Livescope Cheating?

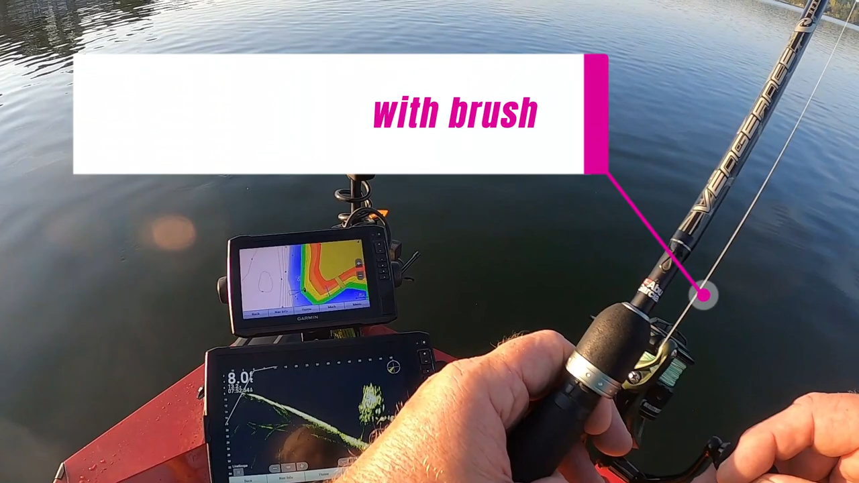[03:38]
I'm in there. There he is. Yeah.
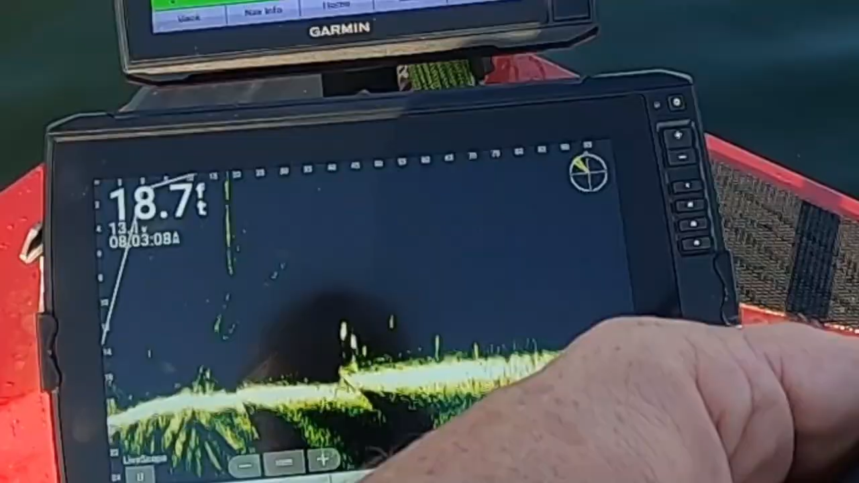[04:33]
On screen: depth 18.7 ft
Oh, he hit it. I'm going over three more right here.
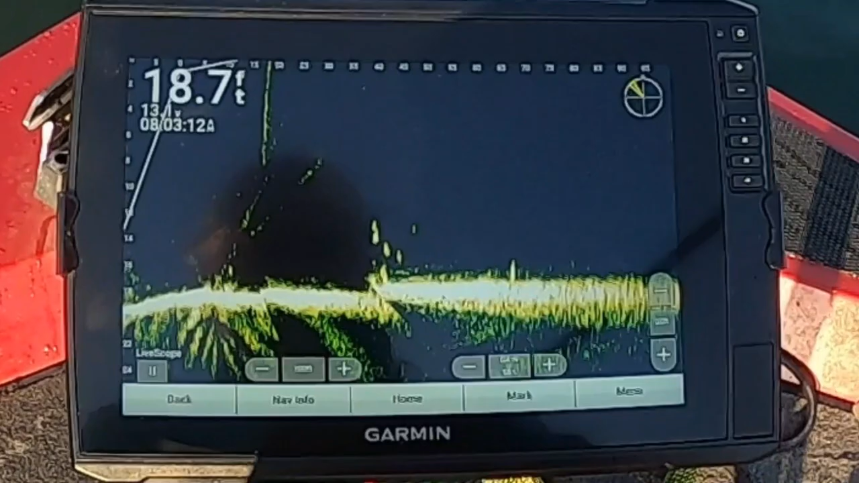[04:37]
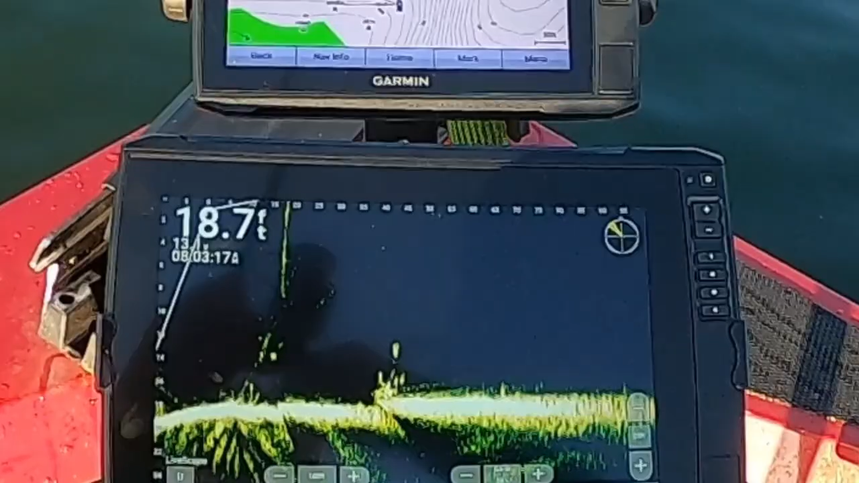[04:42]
On screen: depth 18.7 ft
There he is. Oh yeah, good fish. Oh, y'all saw that.
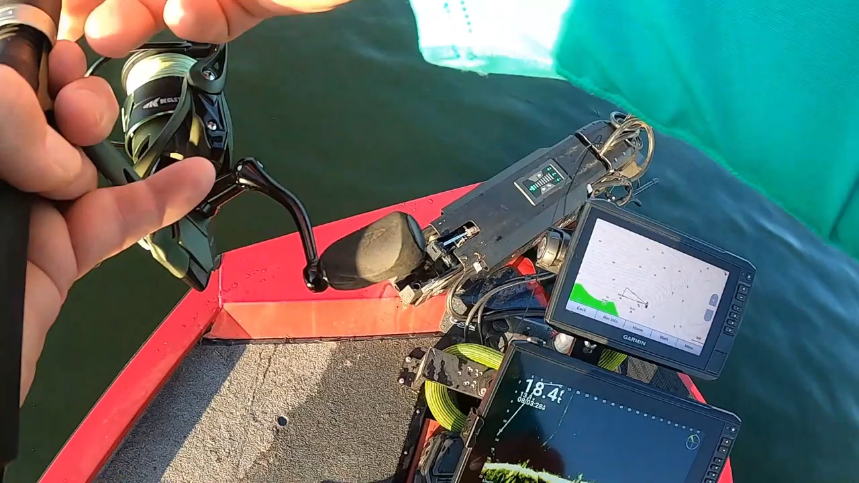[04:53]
Ooh, he's a fighter. Where did he go? done got. Come on. I believe he's hung up.